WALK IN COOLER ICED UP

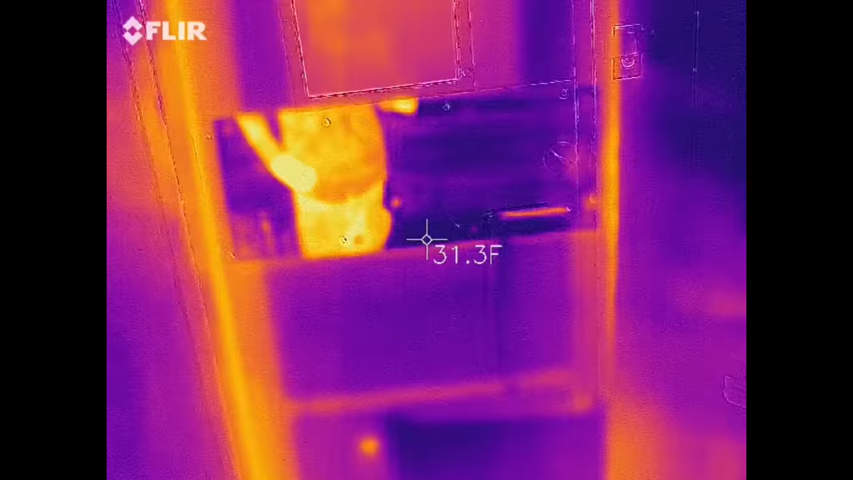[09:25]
On screen: spot 31.3°F
That's pretty cool Um, but yeah, you could just see the the heat coming in
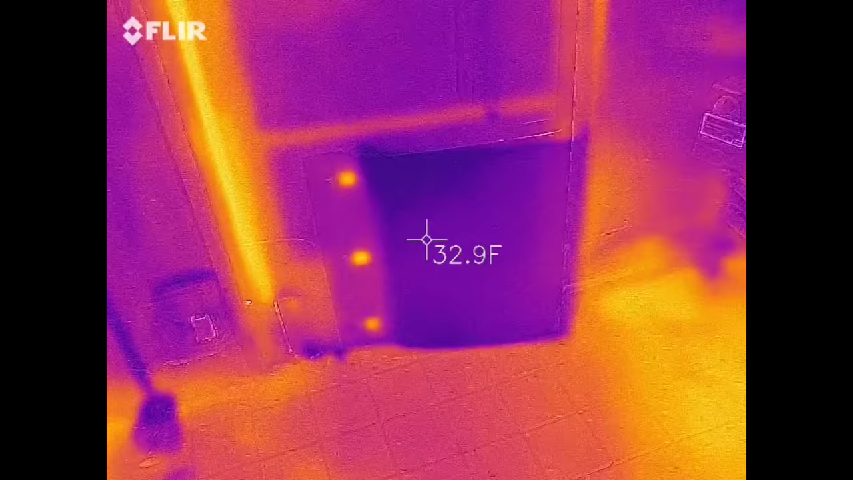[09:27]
On screen: spot 32.9°F
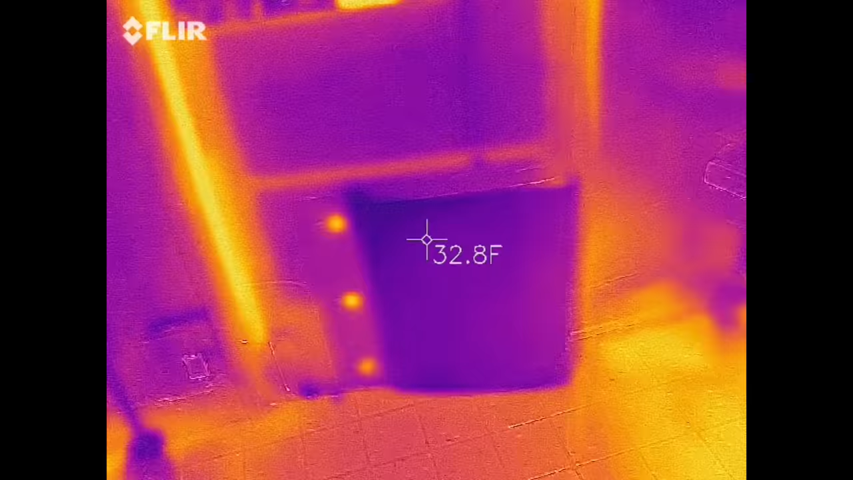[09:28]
On screen: spot 32.8°F
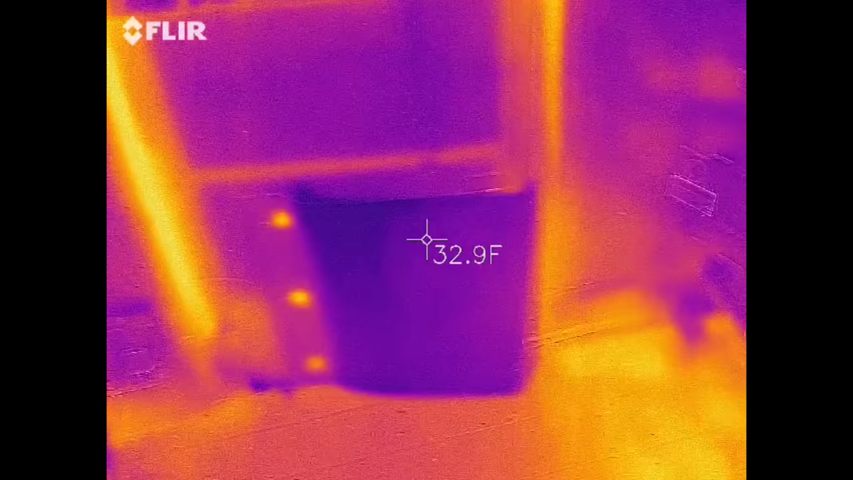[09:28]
On screen: spot 32.9°F
Now even when that door is shut all the way
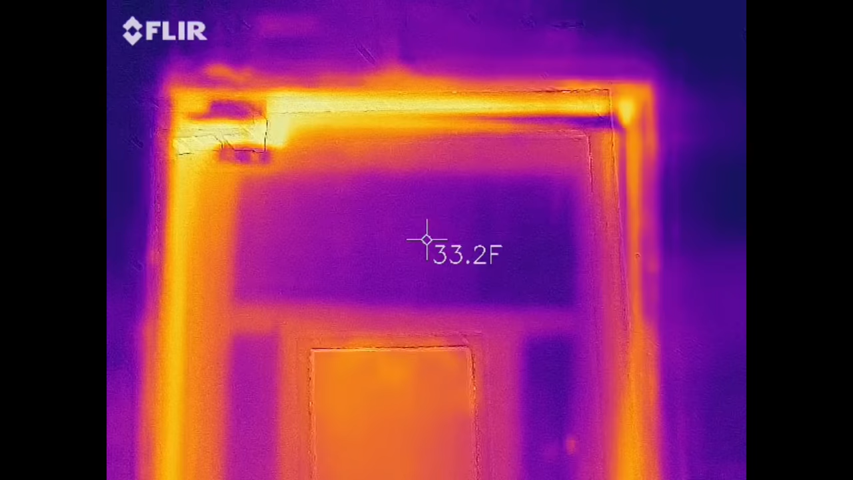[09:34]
On screen: spot 33.2°F
Look at the heat infiltration from the top where it's not sealing Definitely a problem